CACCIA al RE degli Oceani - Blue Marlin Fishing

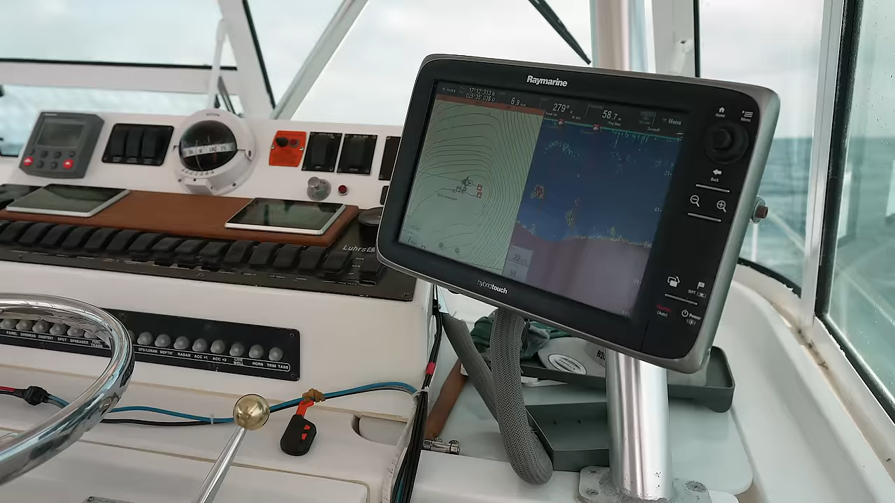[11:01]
ci fermiamo a fare due jiggate su delle belle marcature che abbiamo visto.